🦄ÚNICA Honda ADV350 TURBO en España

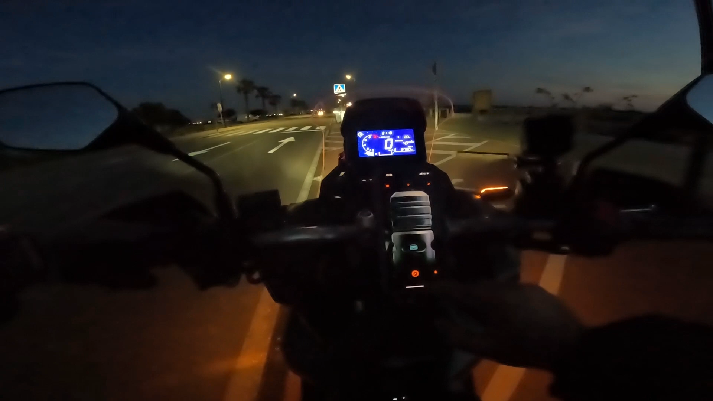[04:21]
Vamos a poner, por ejemplo A ver cómo suena este Este está guapo Este está guapo Venga, a ver si suena bien Vamos a poner este Podemos cambiar también el reloj A ver Este está guay Vamos a poner uno
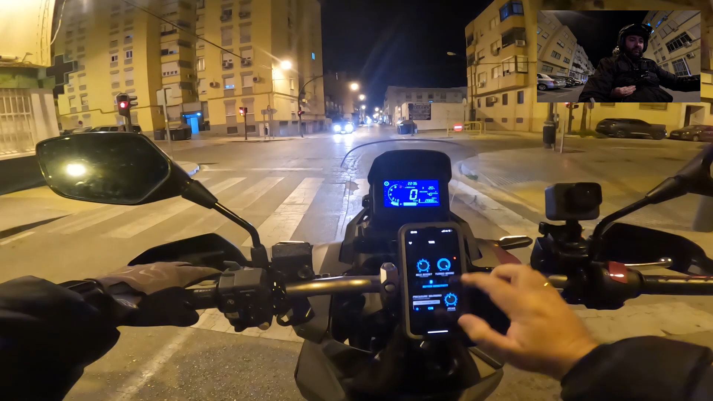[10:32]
vamos a ver como suena el turbo vale